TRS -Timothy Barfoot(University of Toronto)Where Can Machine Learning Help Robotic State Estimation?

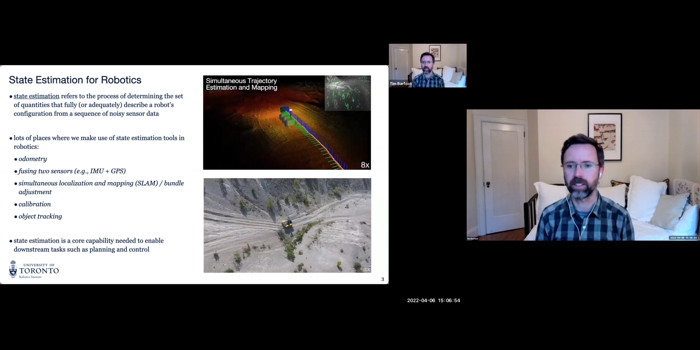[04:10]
And you can kind of see in the bottom right, a video of one of our closed loop robot stacks called visual teach and repeat. So here we're doing visual localization against maps that we've previously built along this path,
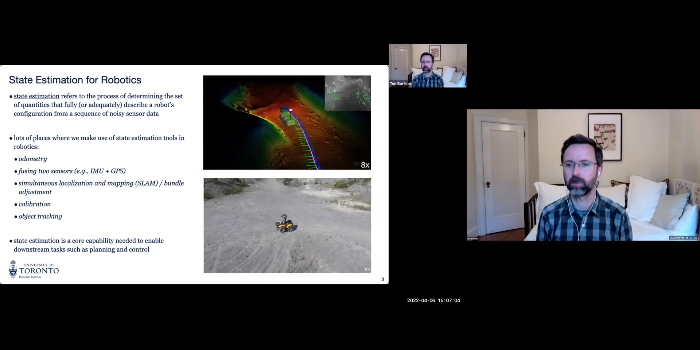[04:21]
and then closing a feedback loop around that to get the robot to repeat these paths automatically without GPS. And I'll talk more about the video in the top right a bit later in the talk.
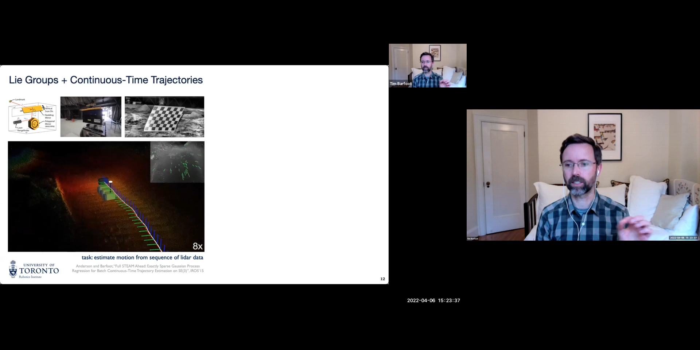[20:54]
we can do very accurate state estimation. And what you're seeing in the video here is actually, we didn't use all of the raw points in the scan,
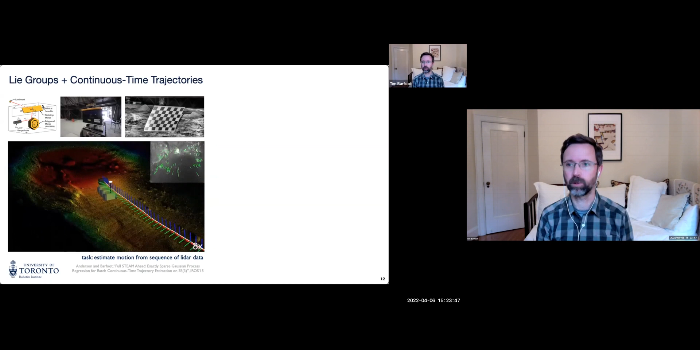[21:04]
but what we did was we went back and queried the trajectory at all of the times of every point in the raw scan. And then we put those back together into a very crisp point cloud based on that interpolation scheme.